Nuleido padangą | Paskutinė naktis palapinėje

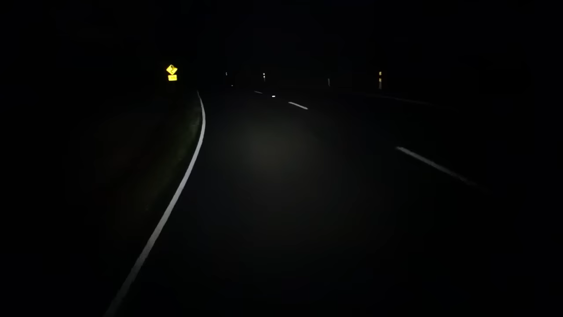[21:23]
Būsiu išvažiavęs iš šito zigzago į pirmą kelią, man atrodo, ar kažkoks tai ten pagrindinis. Gal ir net nelysiu į tą pagrindinį kelią, kad ras kur miegoti geriau. Bet jau, sunkioji dalis praeita. Padangą gerai sukas. Niekas nieko neleidžia, vadinasi stikliukų neliko. Padangėliai.
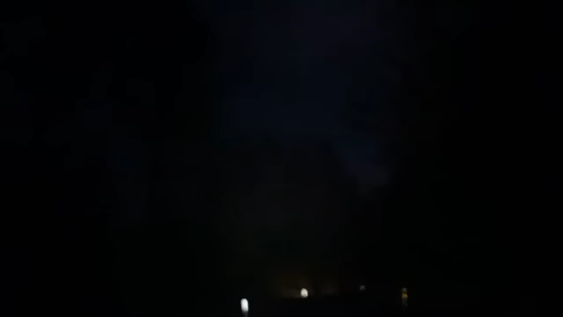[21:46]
Dangus irgi giedrinas, tai gal ir nelis naktį.
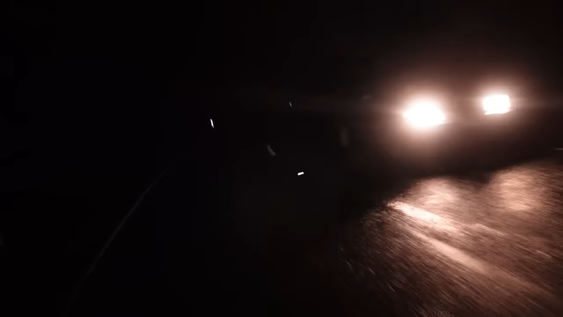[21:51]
Viskas, išlindau į pirmą kelią, o kur miego taip ir neradau. Tai bandau toliau biškį dar pavažiuoti.
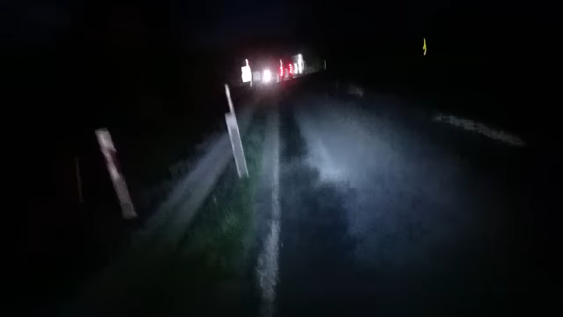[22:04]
Čia dar degalinė yra, tai gal kažką nusipirksiu.